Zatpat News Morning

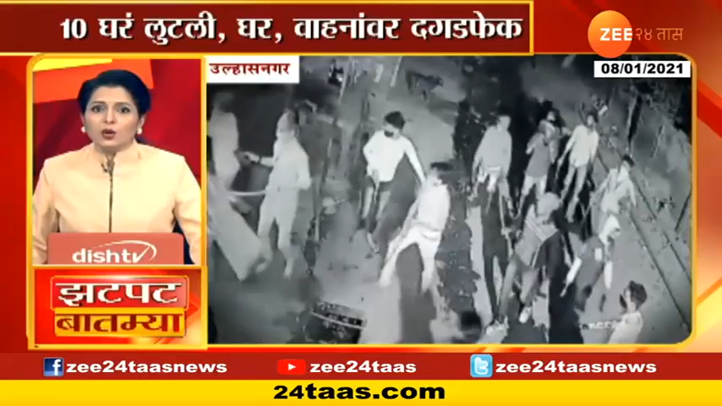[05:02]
त्यांनी घरांवर दगडफेक केली. मिळेल त्या घरात घुसून तोडफोड करत मोठ्या प्रमाणात लूटमार केली. या गुंडांनी 10 पेक्षा अधिक घरं आणि अनेक गाड्यांची तोडफोड केली. Gracias.